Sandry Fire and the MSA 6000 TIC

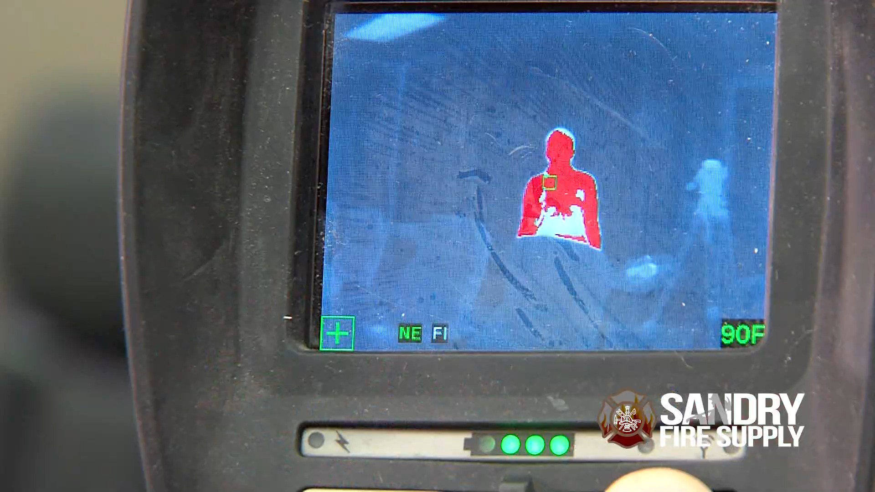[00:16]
It has a zoom two and
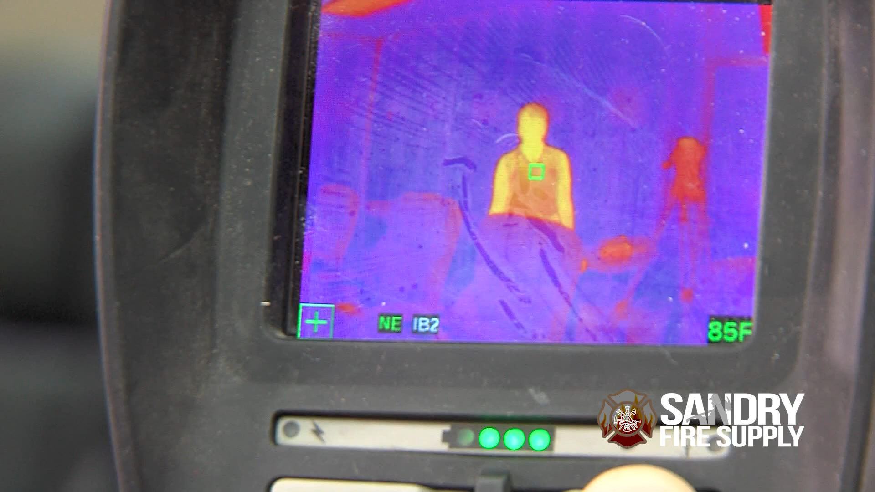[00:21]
On screen: spot 85°F
four times laser rangefinder that will go from 216 feet down to 16 feet.
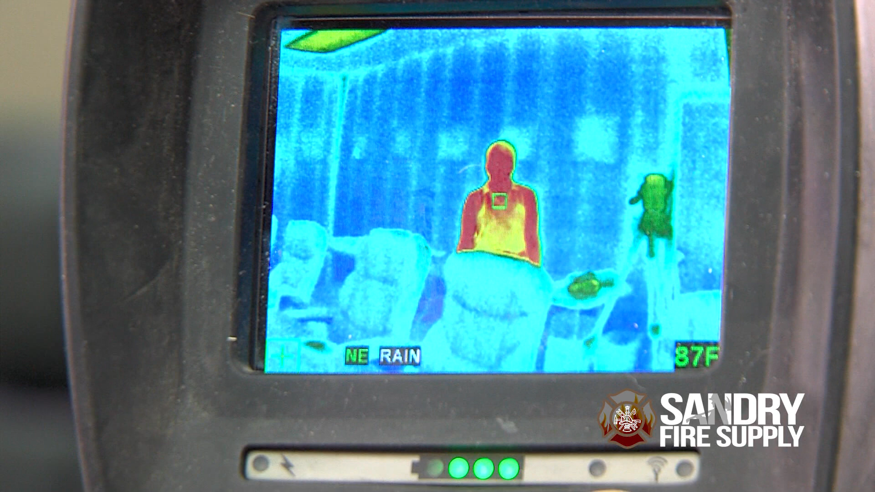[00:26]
On screen: spot 87°F
You can use it for size up, for search and rescue,